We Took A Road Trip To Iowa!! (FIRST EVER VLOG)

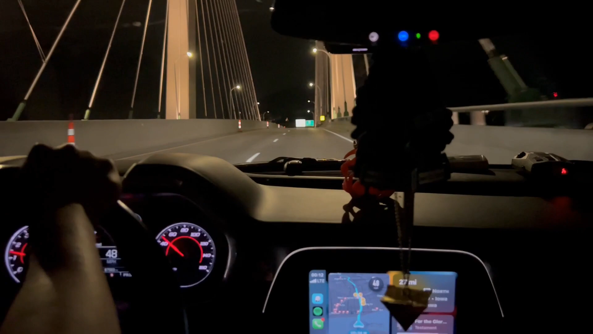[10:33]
But we are currently... Oh, we're almost in Iowa. Passing this, we're in Iowa.